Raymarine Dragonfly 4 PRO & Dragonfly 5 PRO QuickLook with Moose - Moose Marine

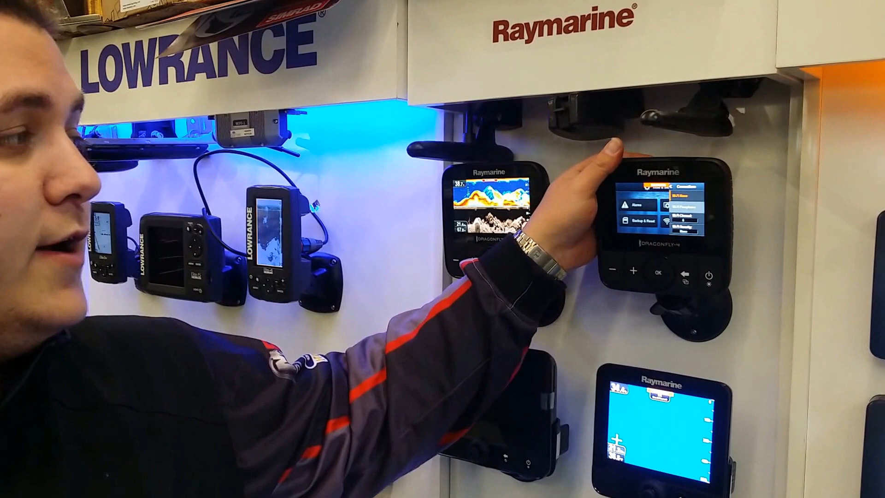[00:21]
There's a few things that I really like about these, I've been playing with them for a bit, so I thought I'd show you. Firstly, they come with extremely bright screens compared to other 4 and 5 inch screens in the market.
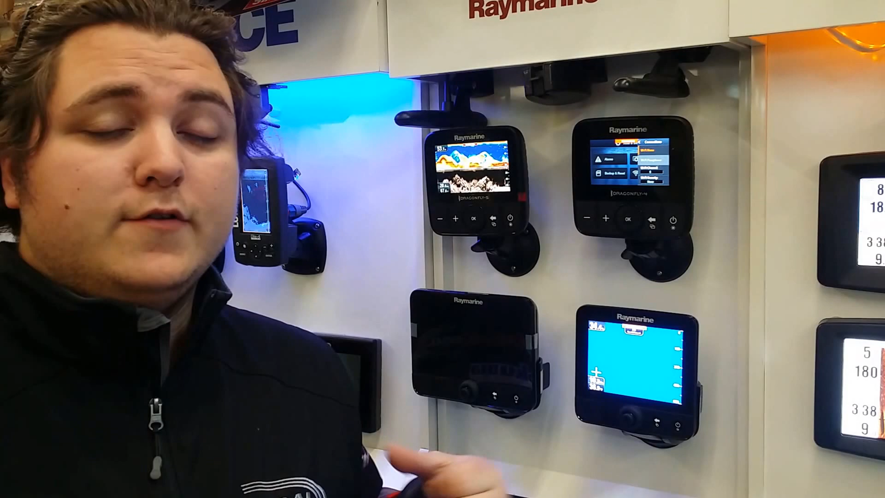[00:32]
The viewing angle and obviously the ability to see them in sunlight is brilliant, so that's quite cool. They also have this membrane touch panel which works really, really nice and softly. As opposed to the joystick and the rotation knob on the bigger units, which I found a little bit clunky, these buttons work really, really well.
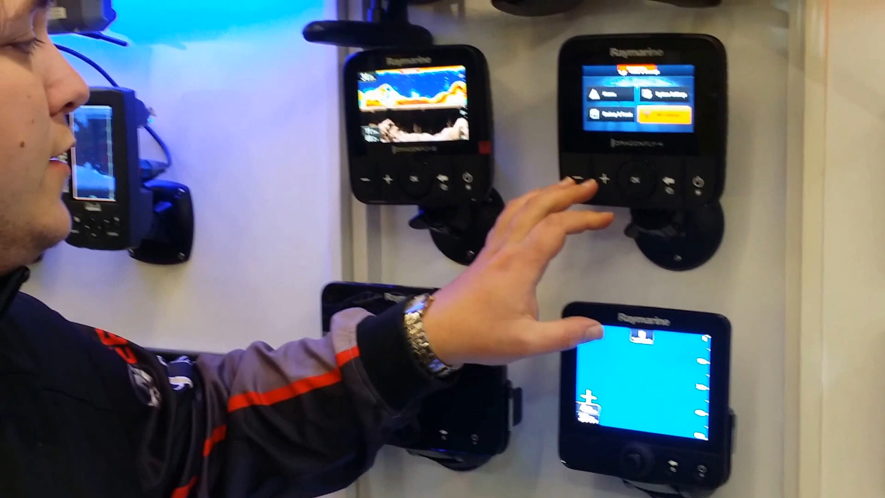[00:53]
You can see the 5 inch takes up the screen size, or sorry, the screen takes up more of the body size,
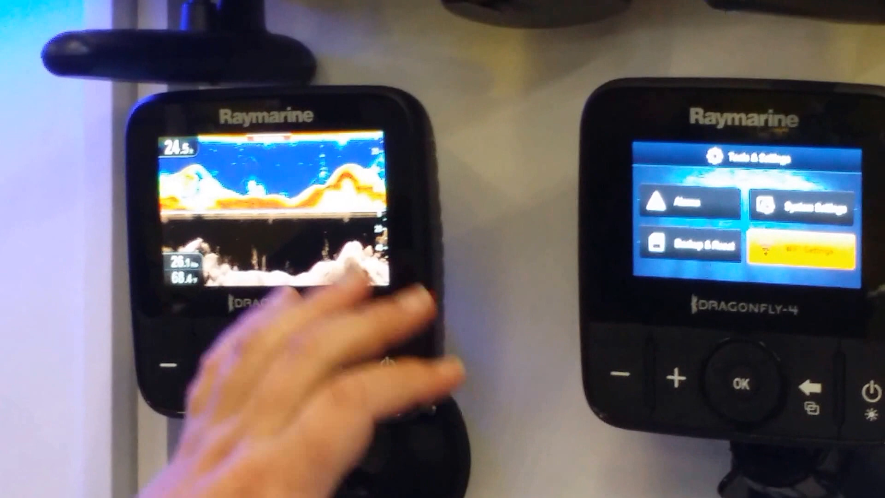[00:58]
a little bit better than the 4 inch, but it's still a relatively compact unit and it's widescreen, giving you great history on your sonar.
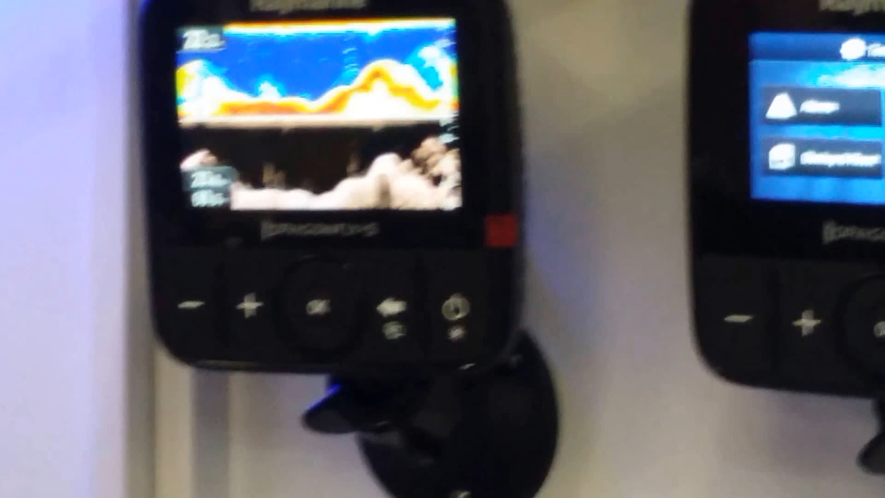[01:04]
Now there's a couple of tricks up its sleeve. Firstly, it's chirp based. Secondly, it's a 10 hertz GPS antenna. Thirdly, it's a chirp based down vision as well, so the down scanning on the bottom looks quite good. But here's the big part. The Wi-Fi has Wi-Fi built into it, which means you can stream it to your phone or your tablet.
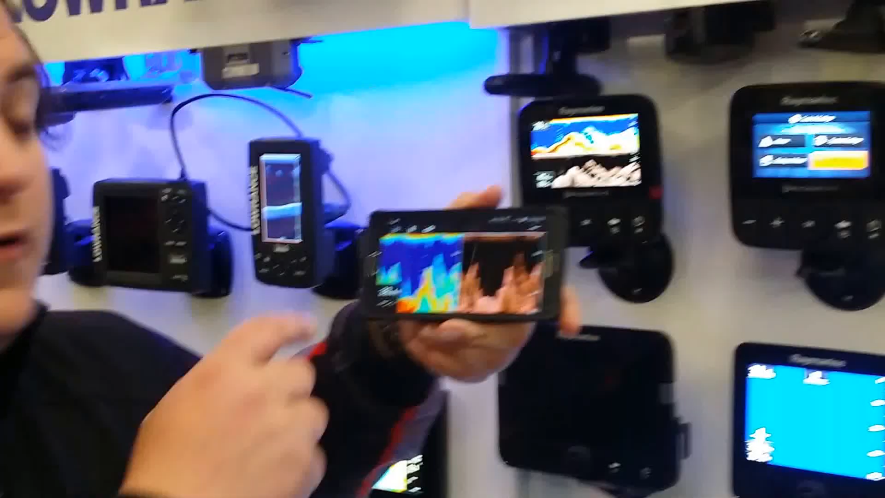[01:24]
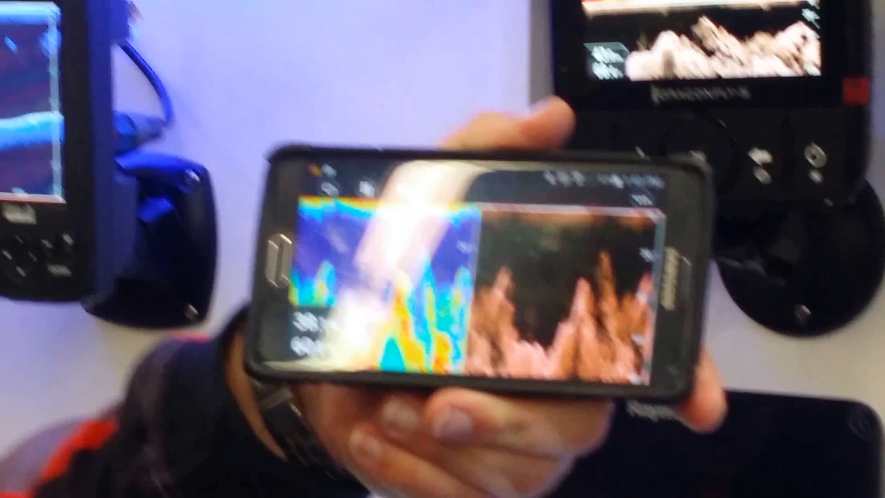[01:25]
And not only that, I have this link to this 5 at the moment.
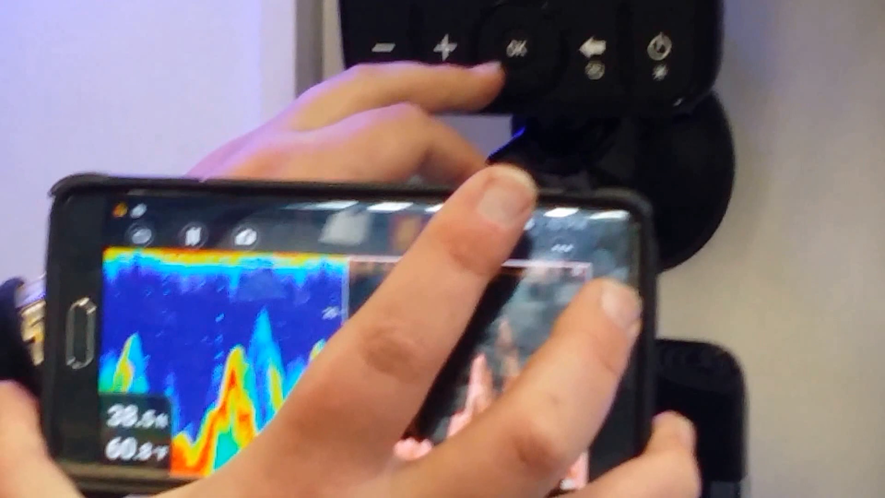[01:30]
I can go across to my charts and still see my sonar on the screen at the same time.
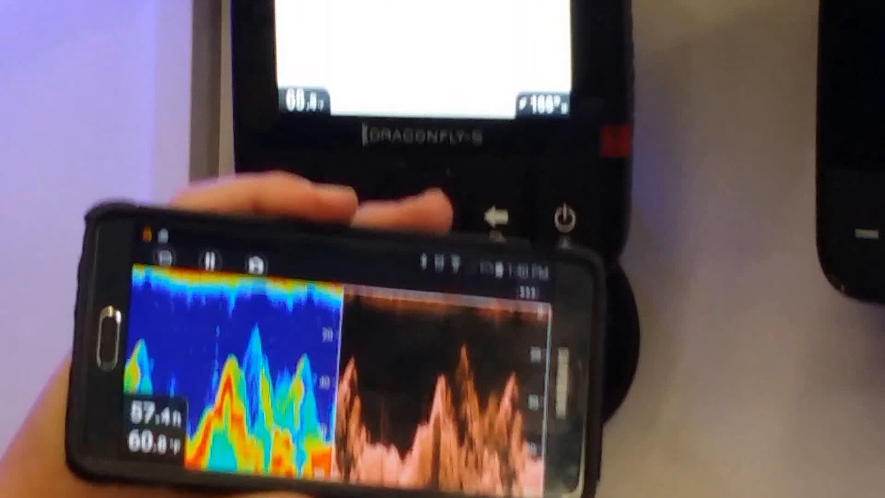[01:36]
On screen: depth 57.4 ft, water 60.8°F
And look how fast that scrolls in real time.